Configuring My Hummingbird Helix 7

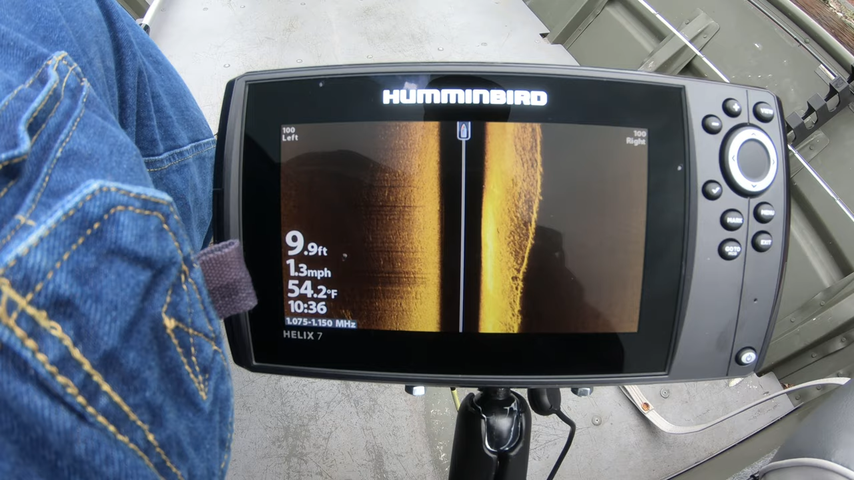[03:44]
On screen: depth 9.9 ft, water 54.2°F, speed 1.3 mph
Looking for anything that's different. A big rock. A brush pile. Or whatever. And this is going to help me see that. I got it going 100 feet out to the right and left. And that's how that works. Just got hit. Bub says he just got hit. Looks like he's on a fish.
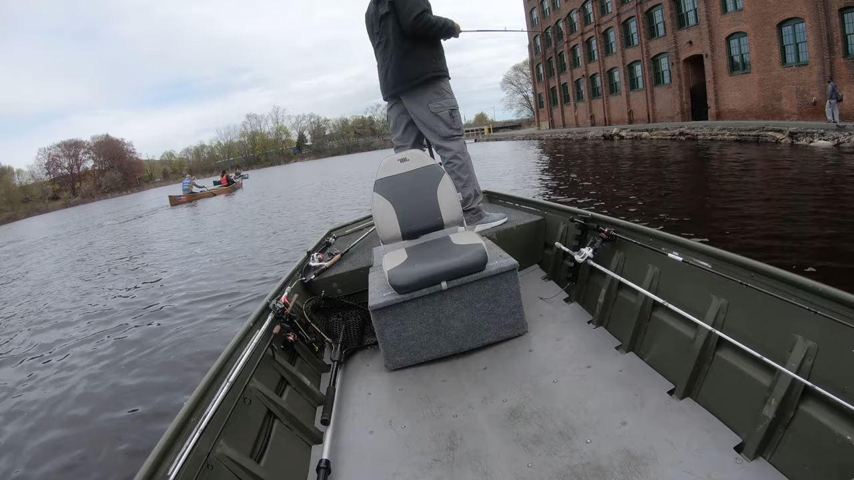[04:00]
Get it back out there. Bub's fishing a jig. With a twin tail grub. And. Oh see.
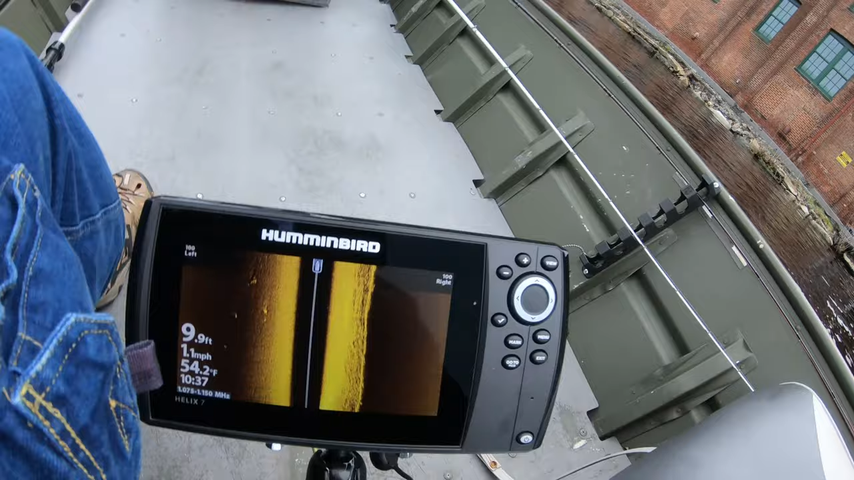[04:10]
On screen: depth 9.9 ft, water 54.2°F, speed 1.1 mph
I got something different out here. I don't know what that is. Could be some submerged rocks.
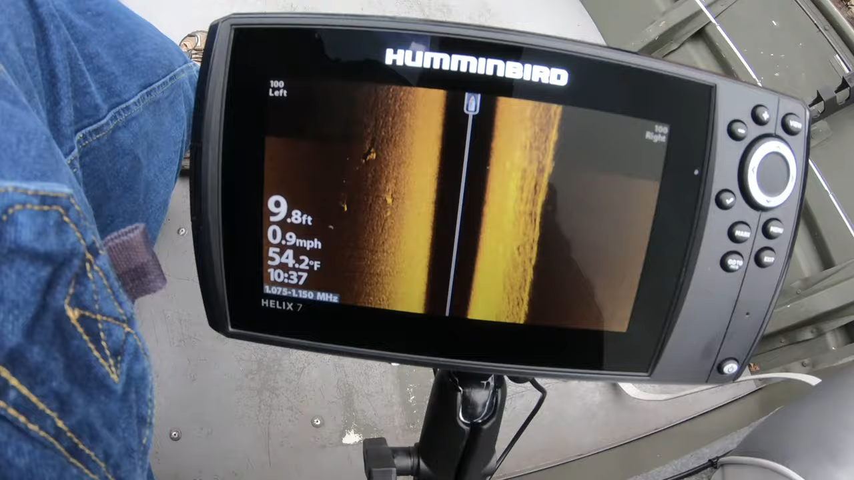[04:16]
On screen: depth 9.8 ft, water 54.2°F, speed 0.9 mph
Out there. I don't know what that is. So.
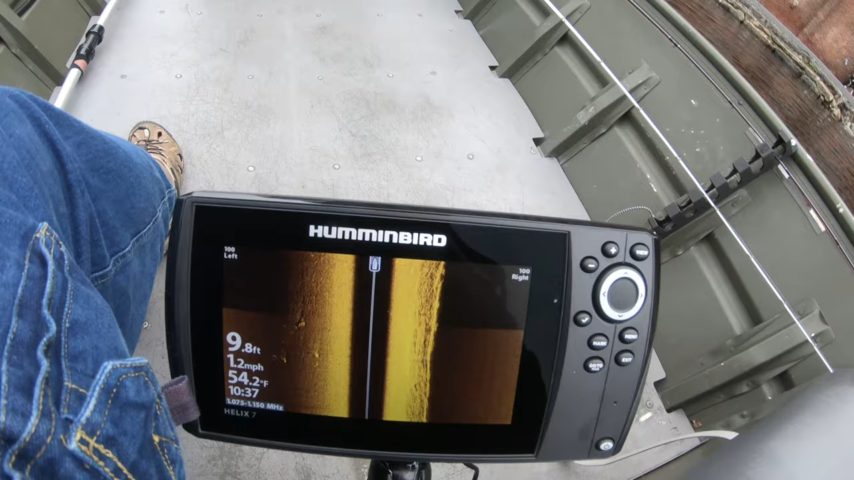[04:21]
On screen: depth 9.8 ft, water 54.2°F, speed 1.2 mph
I'm going to mark it. So we can come back and fish that.
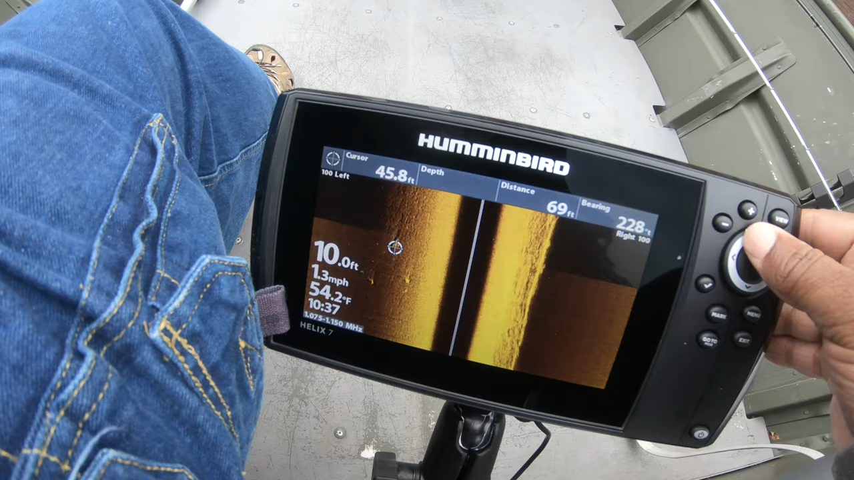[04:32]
On screen: depth 10.0 ft, water 54.2°F, speed 1.3 mph
Boom. Waypoint created.
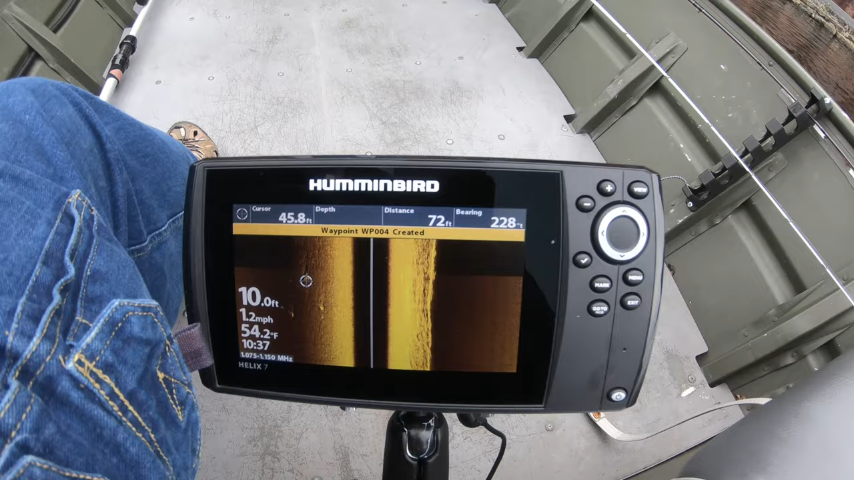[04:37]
On screen: water 54.2°F, speed 1.2 mph
So Bub got hit by something. Something could have been a bluegill. Was it a good hit Bub?
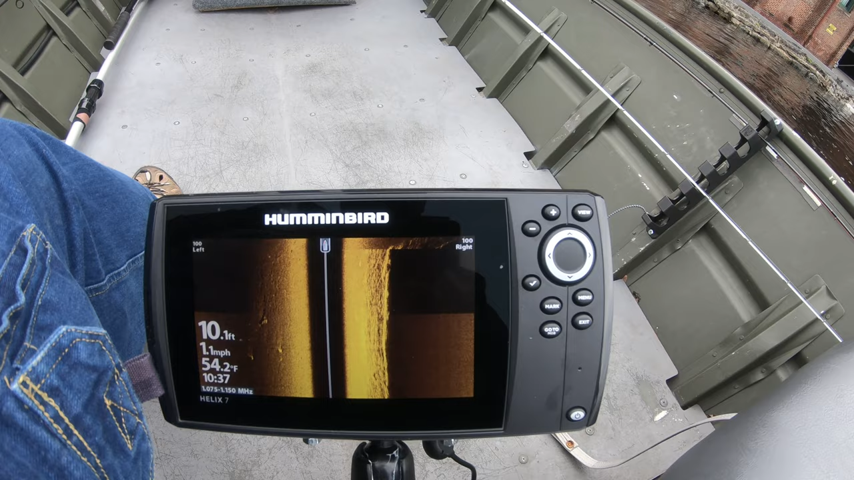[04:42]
On screen: depth 10.1 ft, water 54.2°F, speed 1.1 mph
He said it was a good solid hit. Could be a big bluegill. So now we're turning the boat. So the side imaging is kind of changing around a little bit.
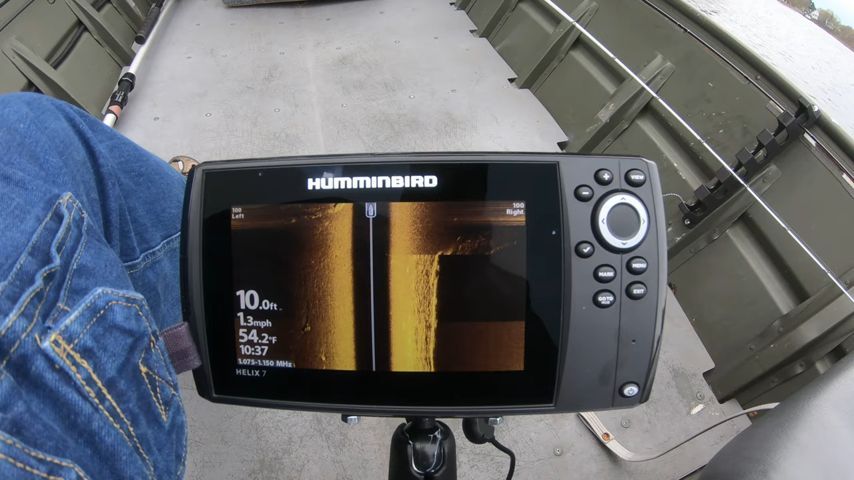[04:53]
On screen: depth 10.0 ft, water 54.2°F, speed 1.3 mph
I'm going to go back.
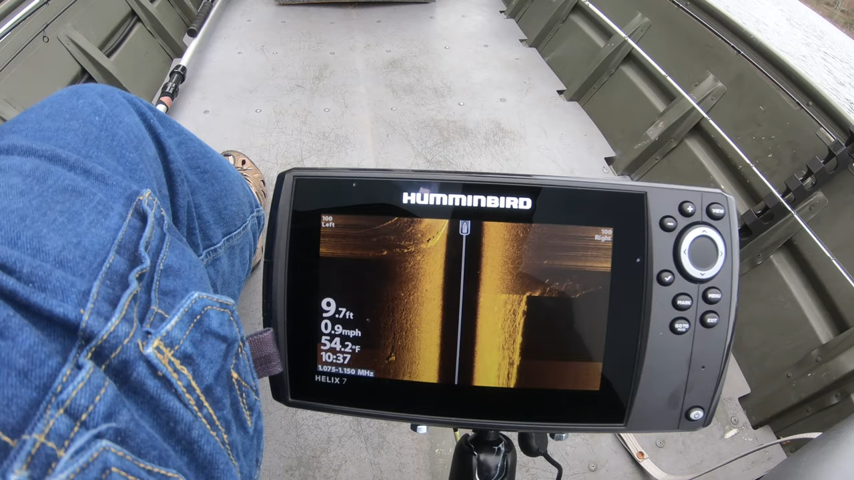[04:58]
On screen: depth 9.7 ft, water 54.2°F, speed 0.9 mph
And that's that.
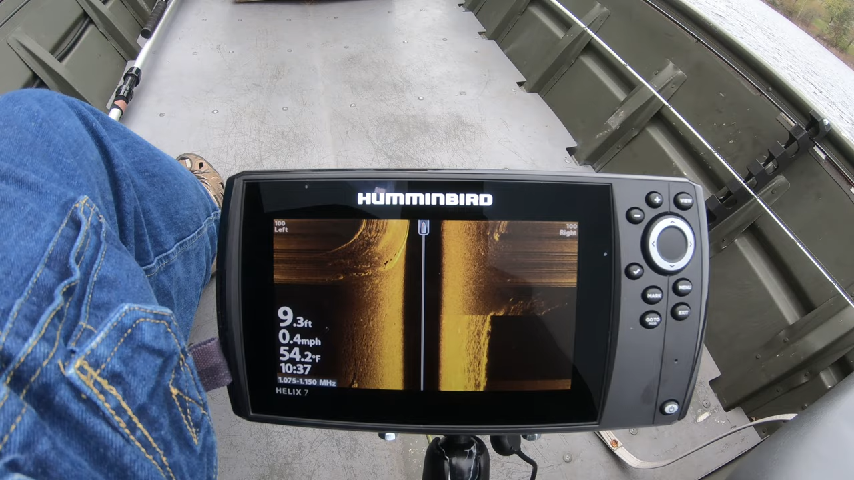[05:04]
On screen: depth 9.3 ft, water 54.2°F, speed 0.4 mph
There's a big rock right there.